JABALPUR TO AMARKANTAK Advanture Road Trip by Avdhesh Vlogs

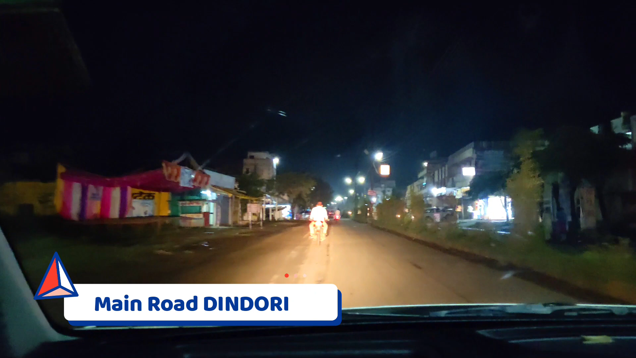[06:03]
ये जो मैं आपको अभी घुमा रहा हूँ, ये डिंडोरी का मेन रोड है। ये जो आप देख रहे हैं यहाँ है राइट साइड में मनीषा लॉज, यहाँ जैन पेट्रोल पंप है जस्ट उसके बाजू में,
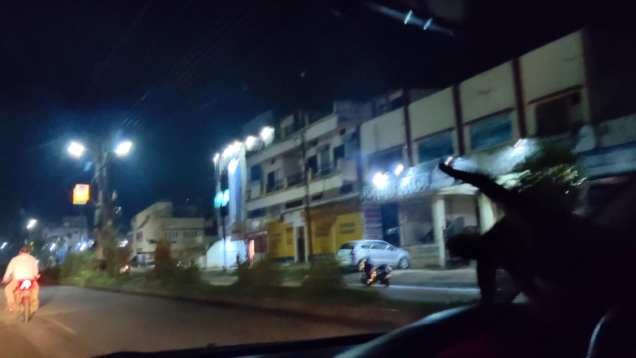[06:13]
और ये आप देख रहे हैं मनीषा लॉज।
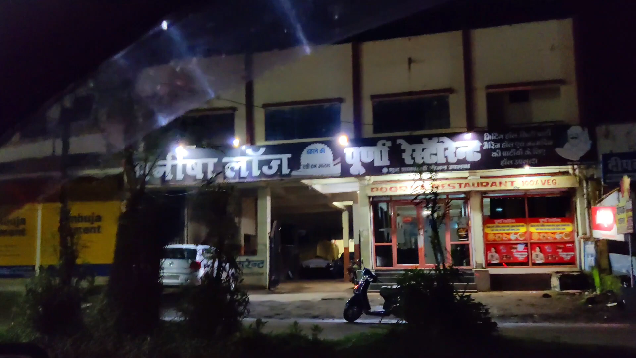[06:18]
यहाँ पर भी रेस्टोरेंट है प्लस होटल है रुकने की व्यवस्था,
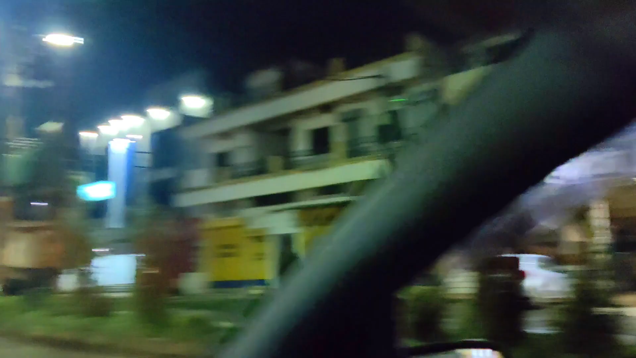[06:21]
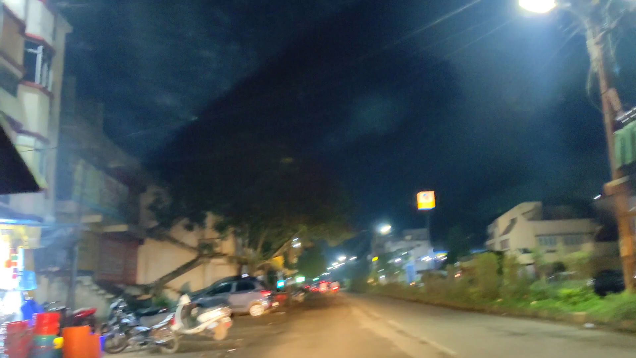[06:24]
और जो उसके जस्ट सामने ये नीलम होटल,